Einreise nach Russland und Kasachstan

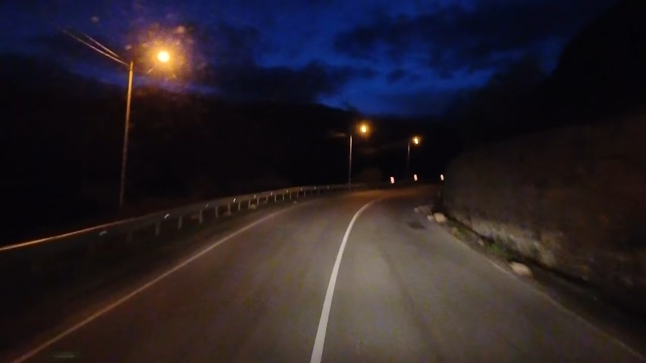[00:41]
Ja, die Sandra, ganz eine coole Socke, ich raste an dem Pass hoch, jetzt ein bisschen längsamer, zwei LKWs überholt und die Sandra guckt in ihr Handy und nimmt alles ganz cool. Danke für die Blumen.
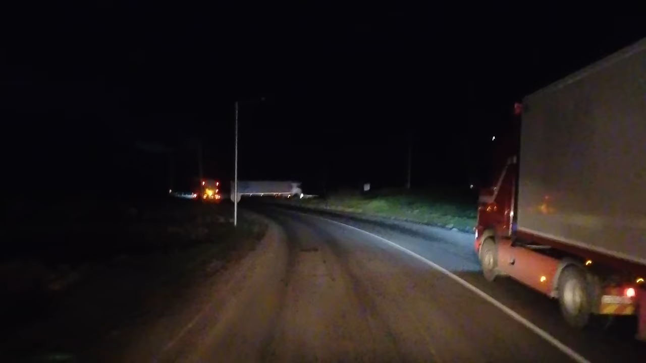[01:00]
Und beschleunigen.
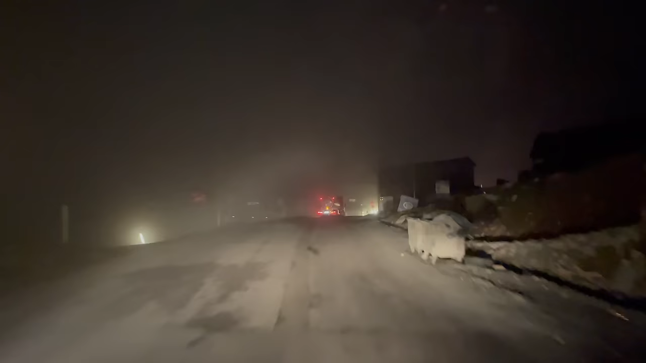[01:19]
Ja, mir heizt jetzt hier gerade gut der Audi Pass rauf.
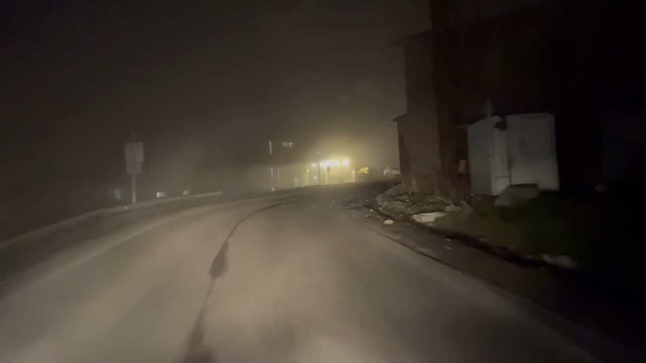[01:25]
Mittlerweile bei Nebel und ab und zu mal irgendwelche LKWs überholen.
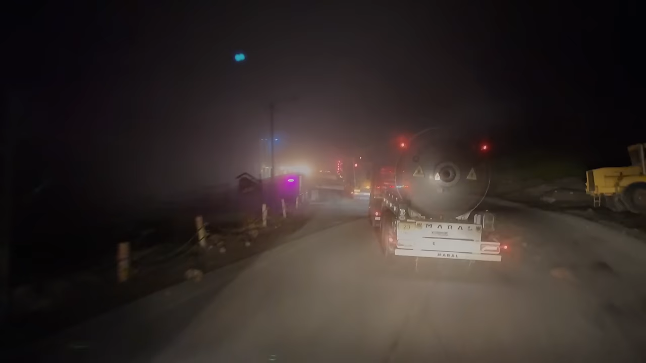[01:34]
Ja, die lassen mich nicht vorbei. Leider, ganz viele LKWs vor mir, ab und zu kann ich ganz knapp links vorbei, aber jetzt gerade nicht.
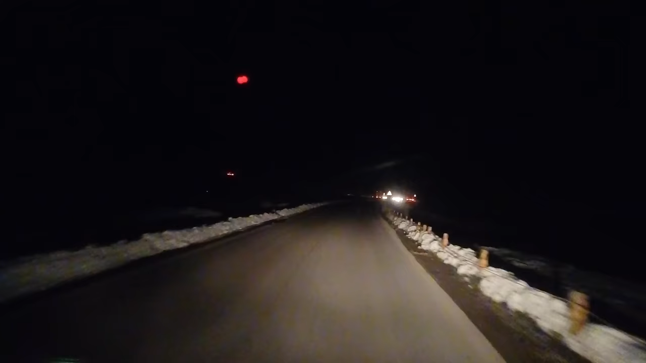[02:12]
Links von uns Tunnel, vor uns nur Staub.
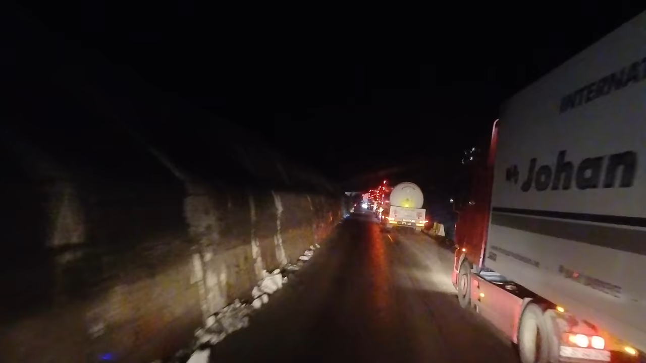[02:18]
Und wenn die fies sind, fahren die einfach raus, dann links und drücken. Alles liegt überholt, jetzt kommt ein Tunnel. Jetzt wird es ja ein bissel langsamer machen.
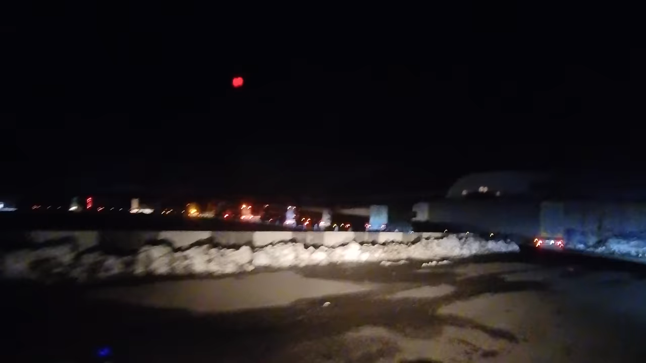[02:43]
Jetzt wird es ja ein
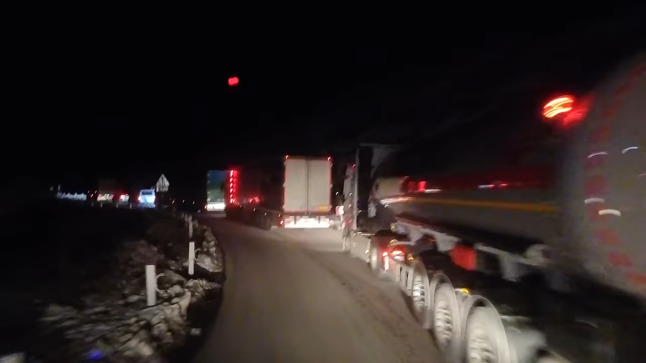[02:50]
bissel langsamer machen. Jetzt wird es ja ein bissel langsamer machen. Ja. Da war ein Draht rausgestanden bei dem. Was? Da war ein Draht rausgestanden bei dem. Da ist er irgendwie eng im Weg. Warte mal, bitte ein bisschen langsamer.
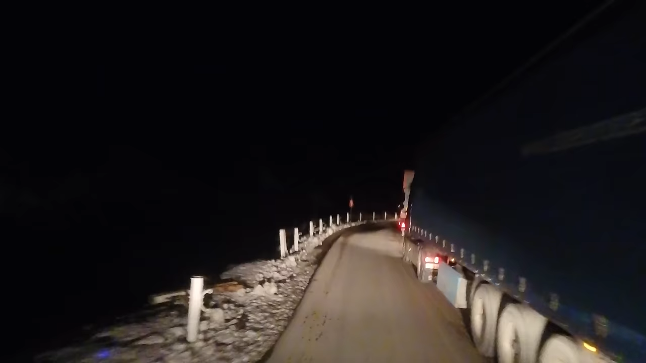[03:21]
Achtung! Spiegel! Kommt einer. Oder? Ne?
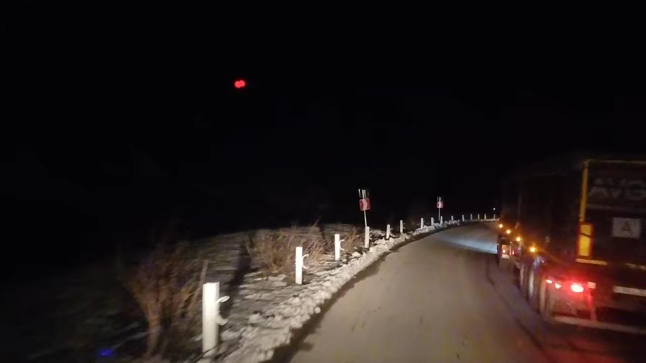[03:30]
Zwei, ok. Ah! Eine Fahrtrichtung deswegen.
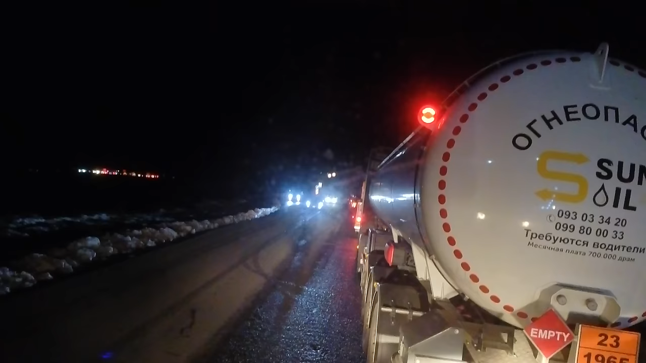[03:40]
Ja, dann warten wir. Ach, das Tunnel hat noch eine Fahrtrichtung.
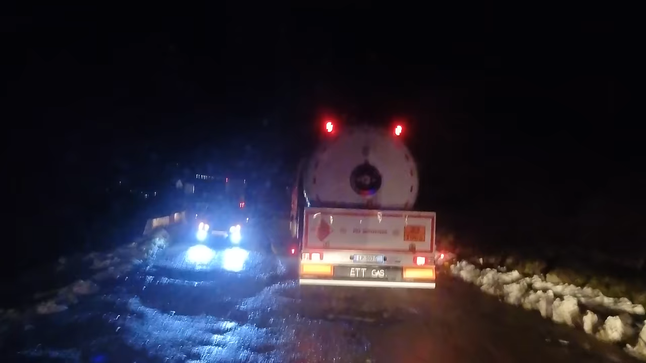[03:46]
Ja, die Strasse ist geil. Richtig hochrot. Schnee drauf. Und jetzt geht es wieder vorwärts.
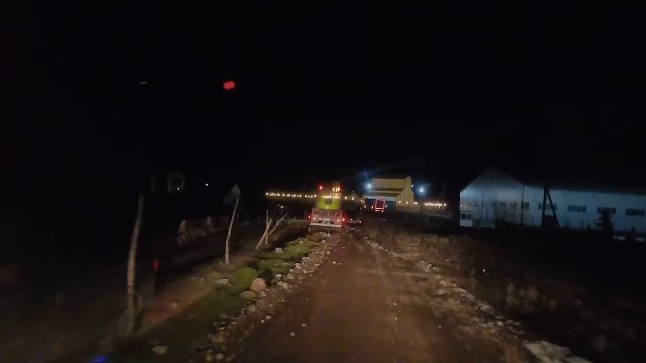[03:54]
Jetzt sind wir ins Drusotal reingefahren, auf Schotterpiste mit Schlaglöchern. Aber ich kann ja meinen reichen Druck während der Fahrt runter machen. Hinten 4, 9, vorne 3, 2. Viel weicher.
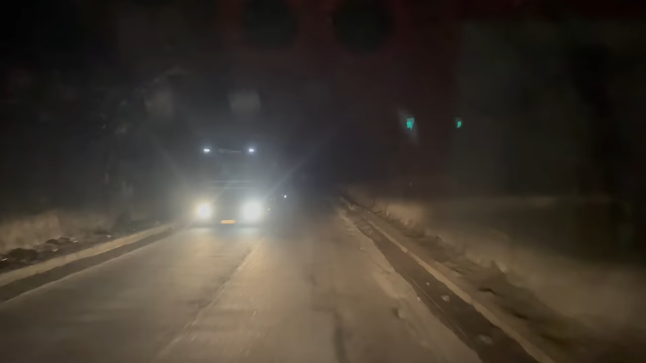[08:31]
Boah, ist das gruselig. Jetzt mit Fernscheinwerfer.